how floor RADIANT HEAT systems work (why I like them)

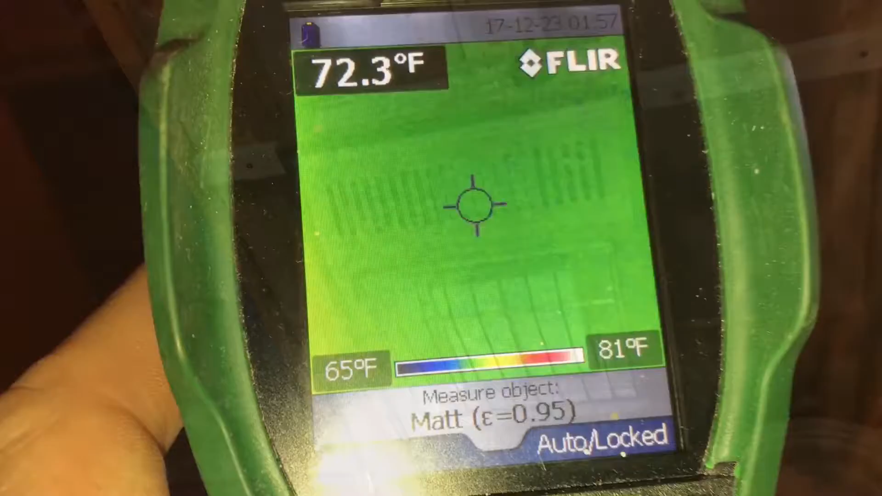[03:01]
On screen: spot 72.3°F, scale top 81°F, scale bottom 65°F
Once the concrete slab is warm you can see how consistent the heat is.
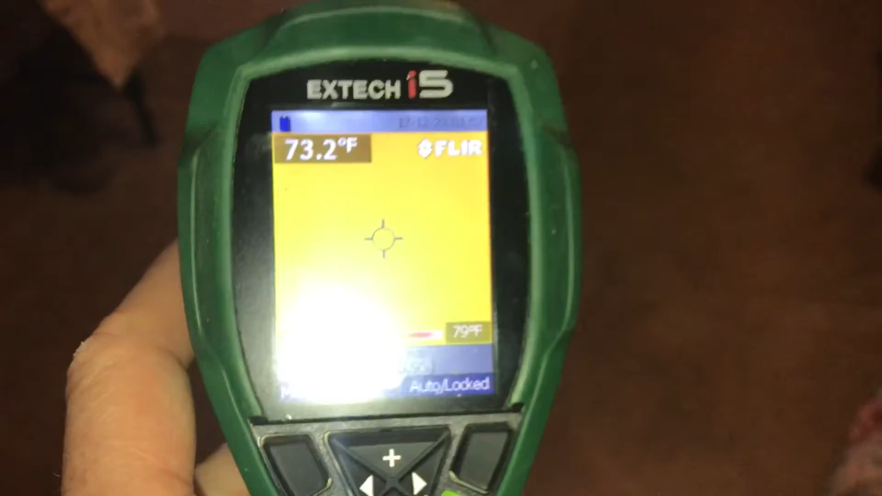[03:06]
On screen: spot 73.2°F, scale top 79°F
In between floors we use these aluminum fins to keep everything warm between the joists.